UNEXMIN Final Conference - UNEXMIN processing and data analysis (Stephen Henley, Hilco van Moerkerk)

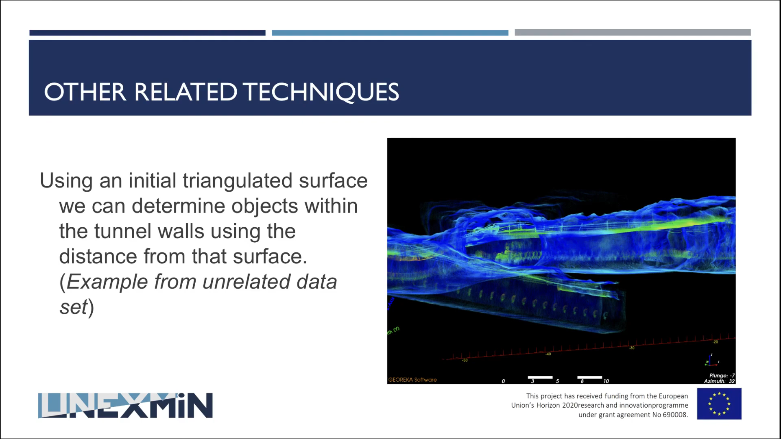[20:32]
Okay, how far are all these points from that surface? So if we have the outside, we know where the cave or the tunnel wall is. So everything inside is an object. Either in this case, you can actually see some pipes at the top of the tunnel.